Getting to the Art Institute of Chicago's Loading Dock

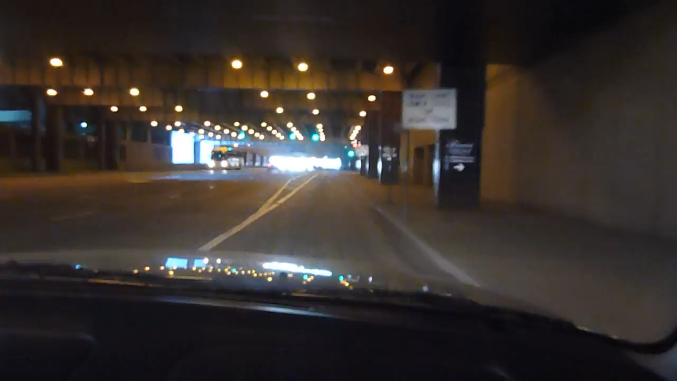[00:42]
You can see the signs for the Fairmont Hotel on your right. Continue past the Fairmont Hotel, which I believe Lake Street, and you'll see you can go down this ramp to get you to Lower Randolph Street or Lower Columbus.